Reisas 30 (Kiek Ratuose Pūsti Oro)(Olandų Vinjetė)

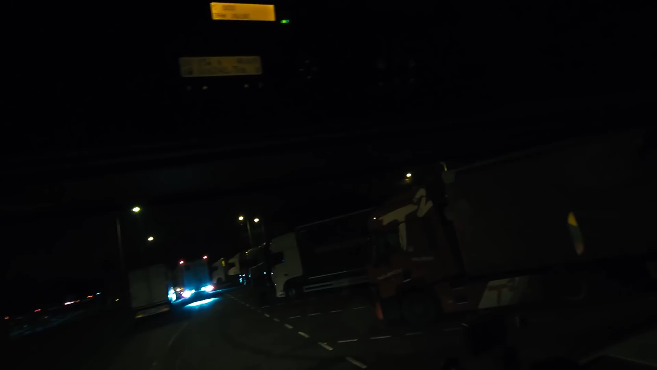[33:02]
Va, turim laiso vietą. Nes kubėkiai kiršt. Ir aš noriu čia kiršt. Ir iš tos pusės yra sunku priparkuoti.
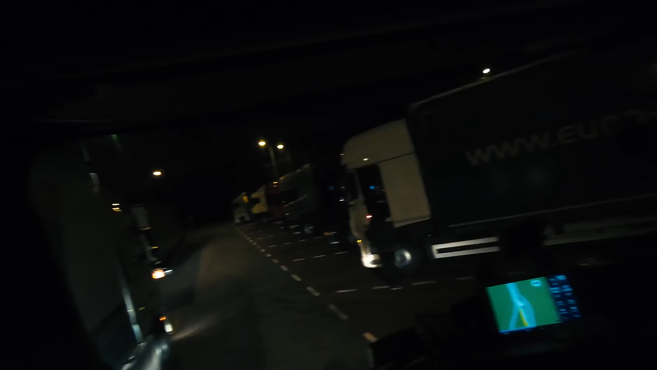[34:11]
Ai šią žmogelis matyt žiūri, kad kokių veidrūdžių jam nenunešas. Mes bandysim.